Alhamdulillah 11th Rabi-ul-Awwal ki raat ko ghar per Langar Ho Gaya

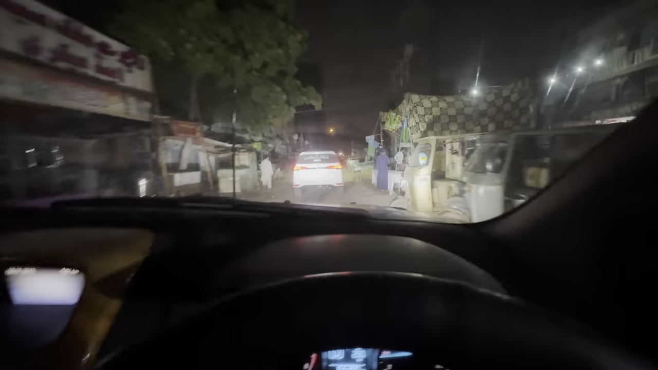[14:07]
तो गाइस अभी जो है वहां पे मेन रोड की तरफ रश था,
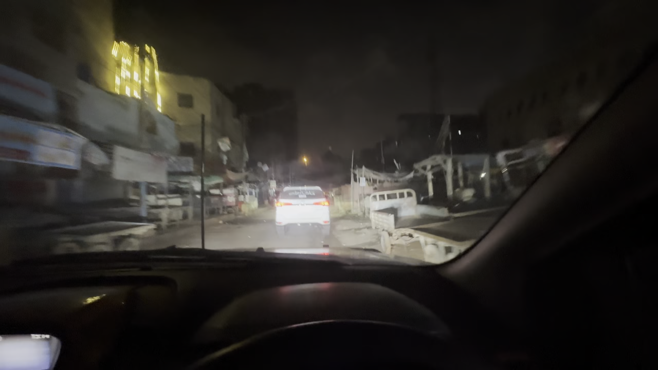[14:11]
तो अभी हमने शॉर्टकट लिया है ये यहाँ से डिफेंस जाने के लिए। अब मुझे तो पता नहीं है आगे वाली गाड़ी को फॉलो करना है, बस तो हम पहुंचते हैं तो आपको बताते हैं क्या
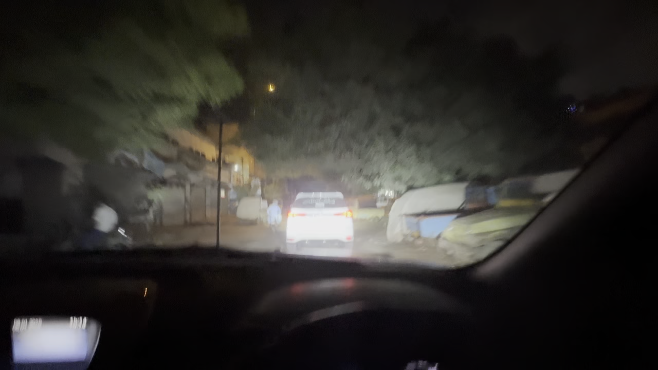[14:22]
पोजीशन रहती है, फिर हमारी रश मिलता है मैं नहीं मिलता। ओह